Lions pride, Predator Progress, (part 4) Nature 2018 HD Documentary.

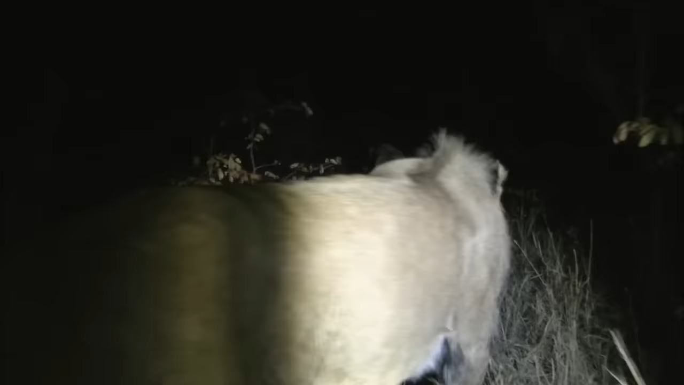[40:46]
an infrared light is used for the cameras to pick up images so as not to give the prey or lions an added advantage.